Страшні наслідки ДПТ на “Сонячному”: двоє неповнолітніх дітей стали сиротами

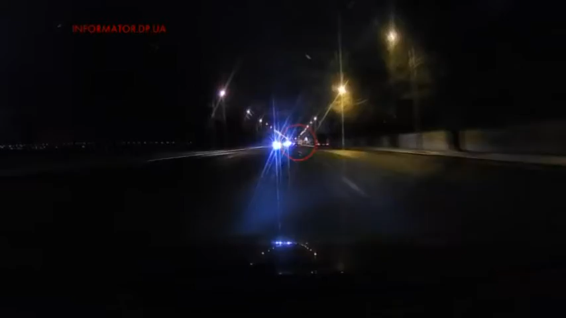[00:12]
Близько сьомої години вечора 39-річний водій Опеля не впорався із керуванням. Машина вилетіла на зустрічну, де зіткнулася із ДЕУ та ЗАЗОМ на вулиці Маршала Малиновського. Подружжя загинуло миттєво.